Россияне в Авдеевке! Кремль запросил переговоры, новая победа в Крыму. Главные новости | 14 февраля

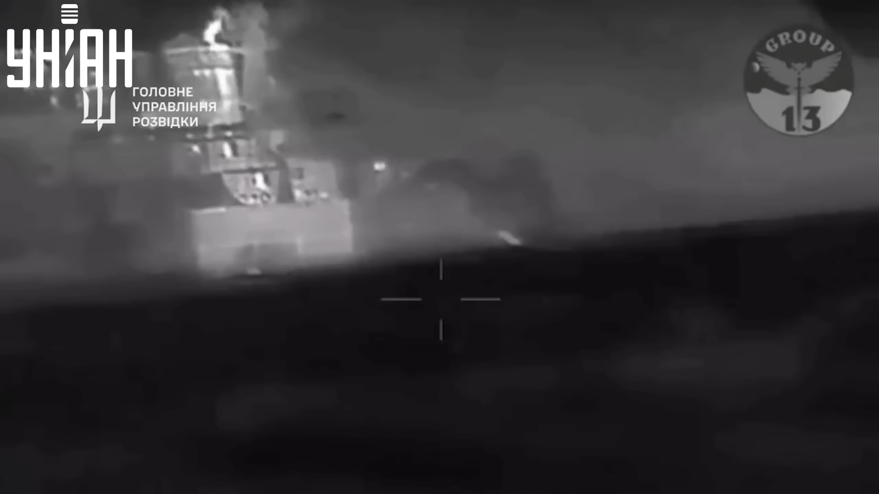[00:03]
Успешную операцию подтвердили в Главном управлении разведки Украины.
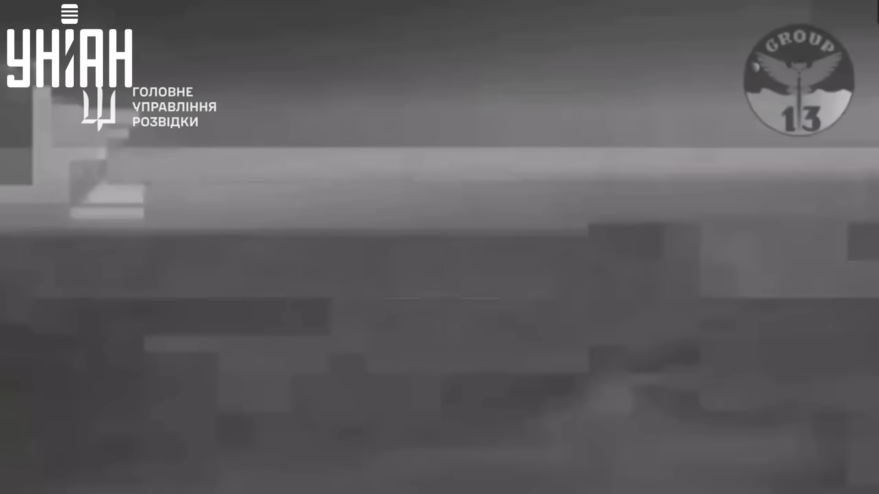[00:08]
По их данным, судно получило критические пробоины и начало тонуть.
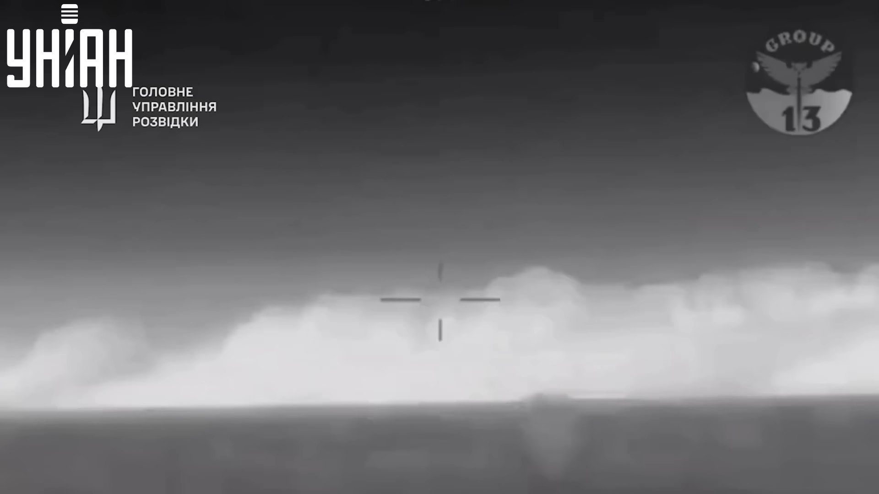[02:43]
В момент поражения десантный корабль находился в территориальных водах Украины вблизи Олубки. Вражеский корабль атаковали ударными морскими дронами «Магура В-5».
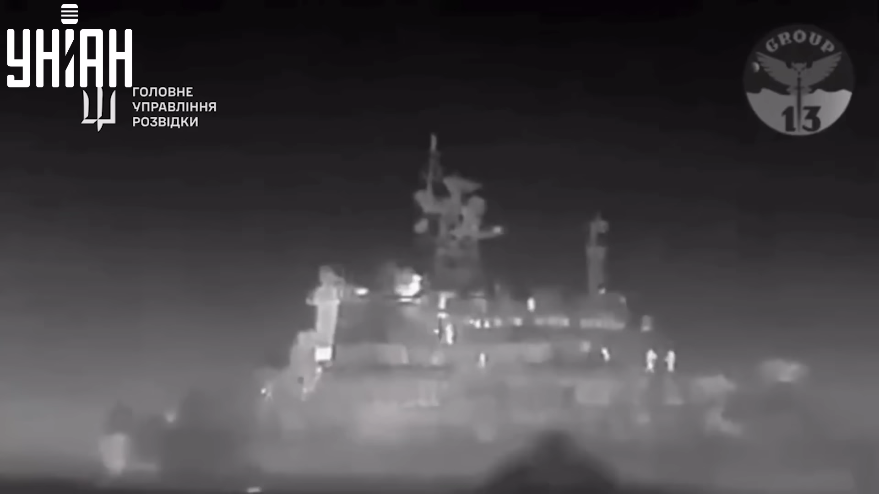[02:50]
«Цезарь Куников» получил критические пробоины по левому борту и начал тонуть.